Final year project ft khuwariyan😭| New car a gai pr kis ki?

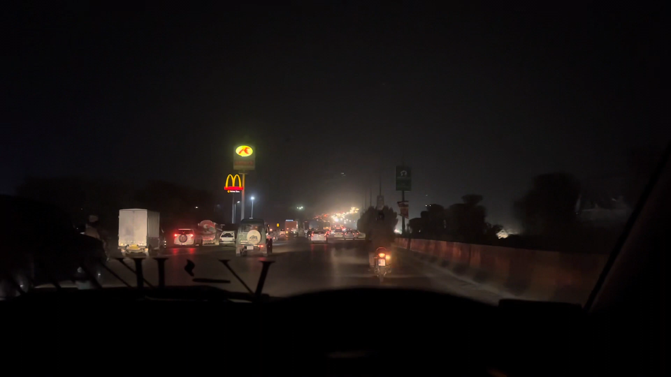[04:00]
ये जो आगे सारी ट्रैफिक खुली हुई है,
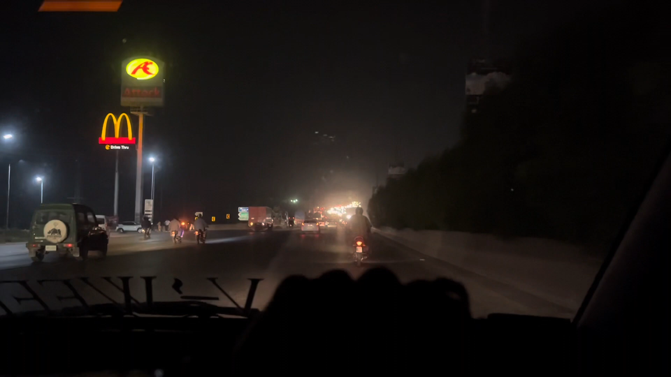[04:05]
यहाँ से ले कर और DHA जाने तक थ्रू आउट ट्रैफिक होती थी, क्योंकि ये रोड जो था वो बहुत छोटा था।
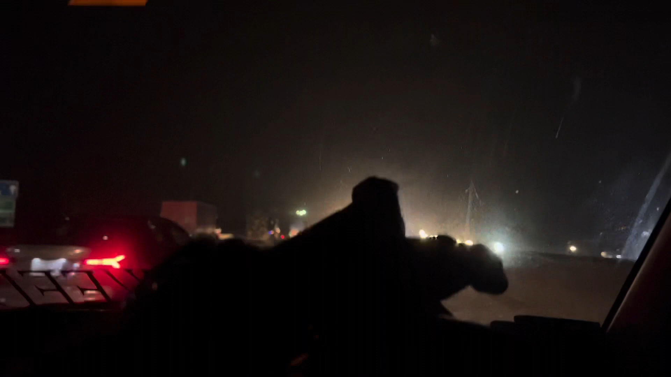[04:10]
ये मर्सिडीज़ वाला बंदा था, कब से इसको जल्दी थी, लेकिन ट्रैफिक पीछे थी थोड़ी ज़्यादा, तो ये नहीं निकल सका।
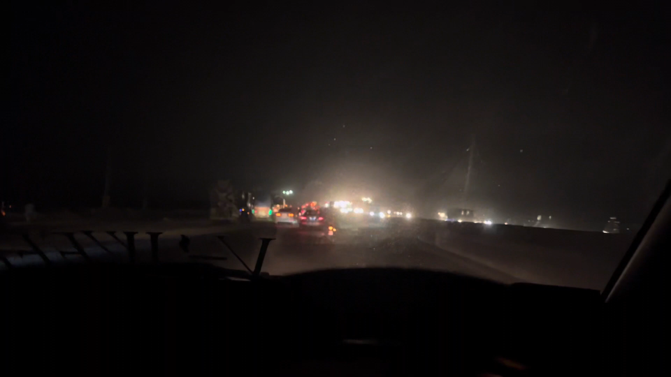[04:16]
ओ माय गॉड, कितना साफ रोड है।
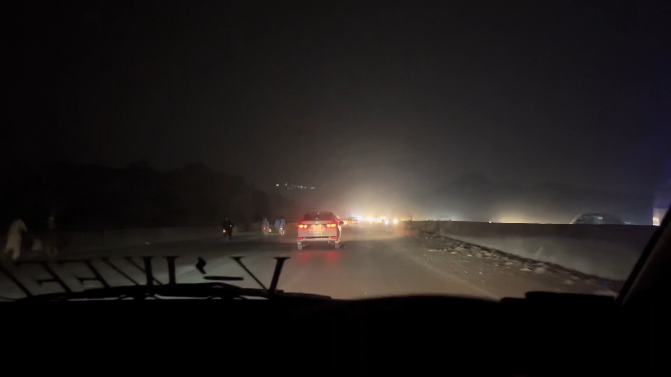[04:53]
अभी थोड़ी देर पहले मैं इस रोड की तारीफ़ कर रहा था, मैंने कहा मैं 5 मिनट बाद आपको मिलता हूँ, और 5 मिनट बाद में आपको इस रोड पे मिल रहा हूँ, क्योंकि ये रोड बहुत ज़्यादा टूटा है,
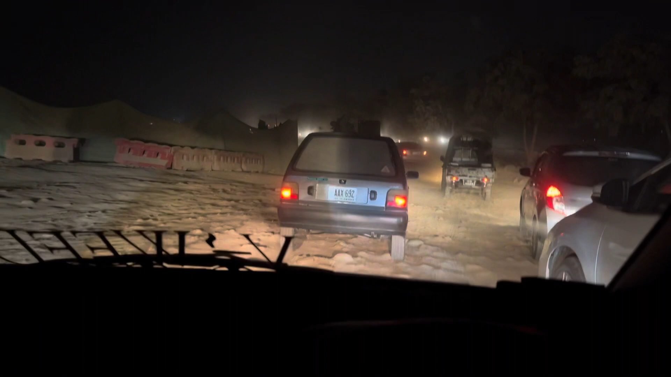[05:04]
देख सकते हैं ये बिल्कुल अजीब सा टूटा है, एक होता है नॉर्मल पत्थर डाले हुए हैं रोड के ऊपर। खैर बस ये मेरे ख्याल में ख़त्म होने ही वाला रोड है, गाड़ियाँ तो तेज़ होती हैं लेकिन बहुत ज़्यादा अजीब सा रोड है।
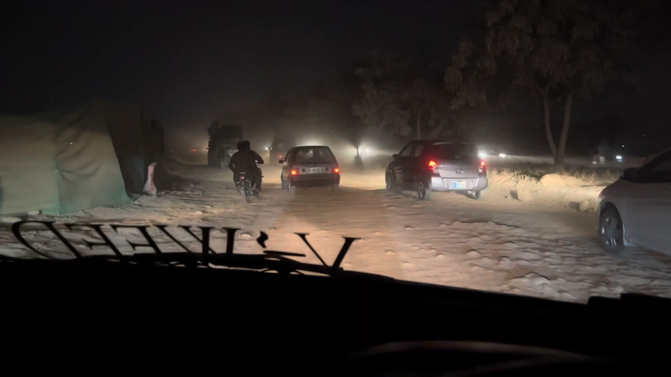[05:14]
अच्छी ये करोला वाला ये भाई तो गड़ा गड़ जा रहे हैं,
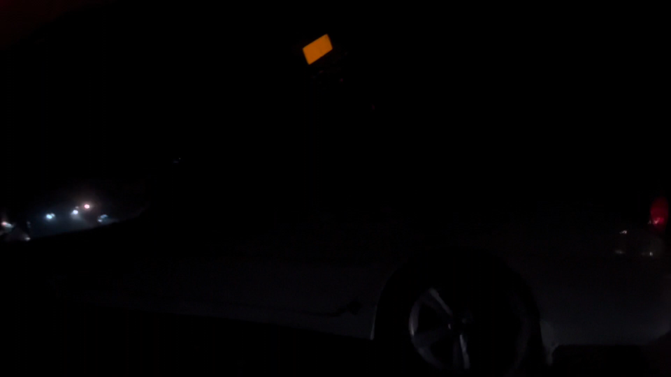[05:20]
बाकी गाड़ियाँ थोड़ा सा ख्याल फिर भी कर रही हैं, एक सेवे कार ये बेचारी पीछे, और ये देख सकते हैं आप ये कितने मैसेज आ रहा है,
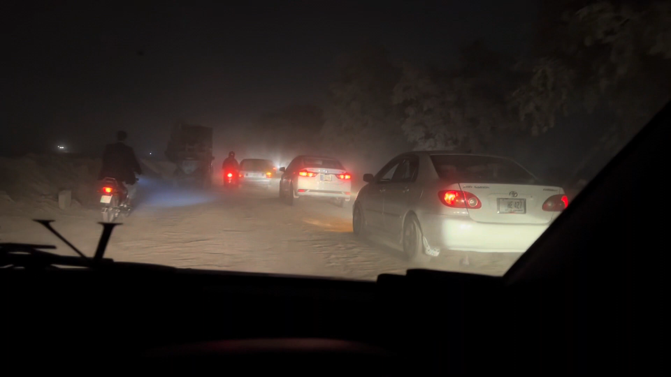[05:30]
सस्पेंशन तो भाई है टोयोटा की, मानना पड़ेगा।